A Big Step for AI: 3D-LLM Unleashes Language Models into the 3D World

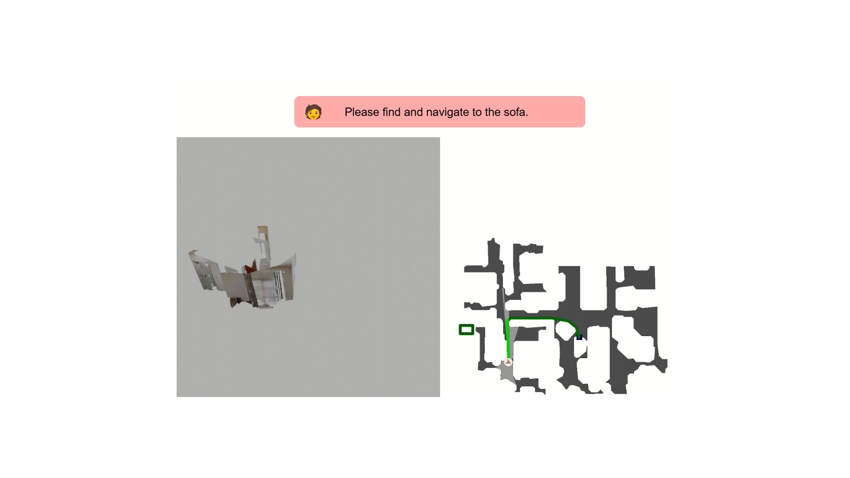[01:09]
You can ask about specific objects, point to things, etc.
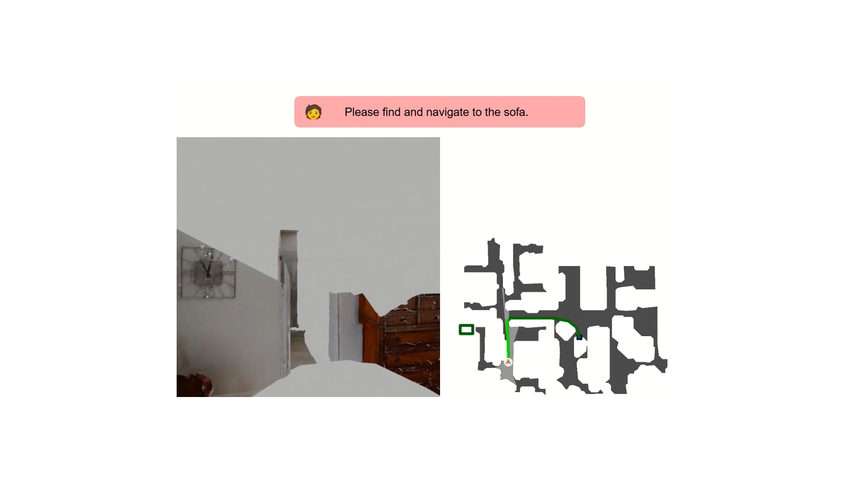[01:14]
It is, to my knowledge, the first LLM really interacting with the world we live in, which is pretty cool. As you see, the world it sees is quite ugly. This is because the model is only able to understand point clouds and language.